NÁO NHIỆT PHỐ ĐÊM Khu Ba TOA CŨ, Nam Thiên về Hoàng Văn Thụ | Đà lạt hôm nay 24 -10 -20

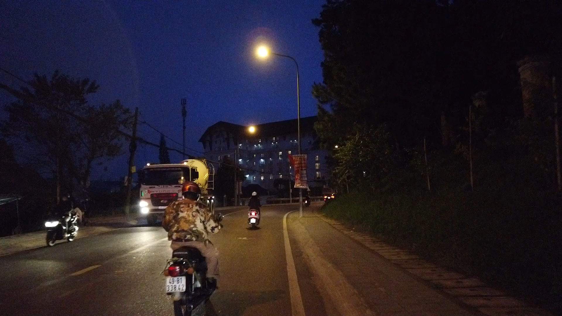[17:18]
Đi thẳng lên thì có con dốc Trần Lê rồi Bát Tơ, rất là quen thuộc
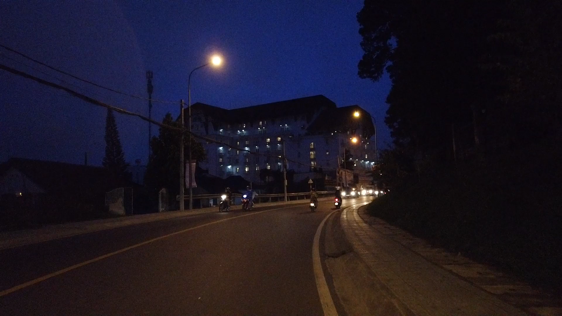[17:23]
đối với cô chú anh chị và các bạn. Phía trước đây là một cái khách sạn Sài Gòn Đà Lạt, khách sạn 4 sao Sài Gòn Đà Lạt.
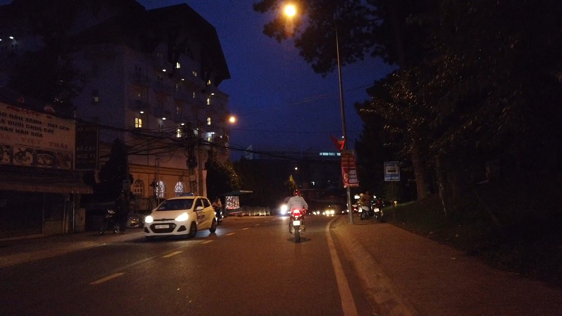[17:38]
Bên này thì chúng ta thấy có một chiếc xe
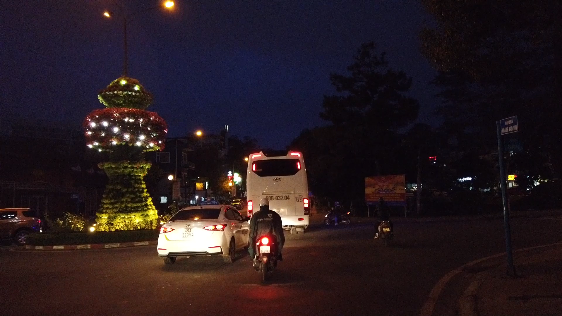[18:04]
Ở phía đối diện anh chị thấy đây là hồ Hoàng Văn Thụ này.